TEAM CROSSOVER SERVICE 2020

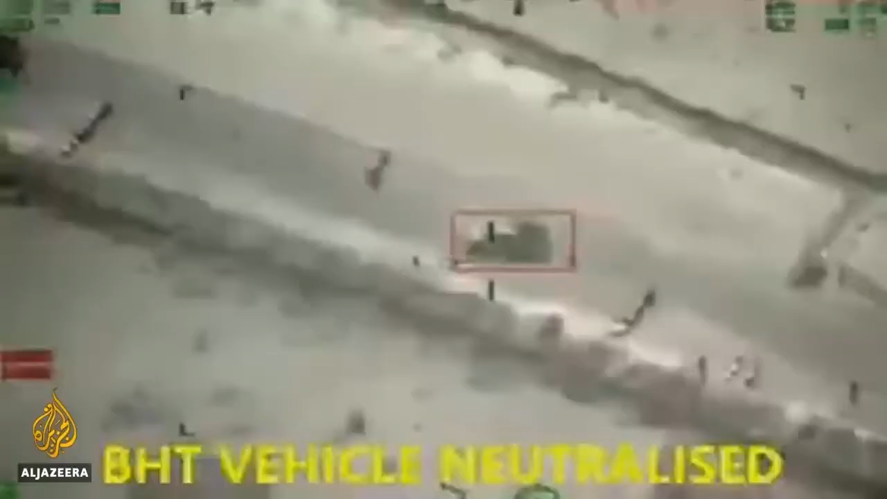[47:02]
This is what Operation Lafia Doll looks like from the air.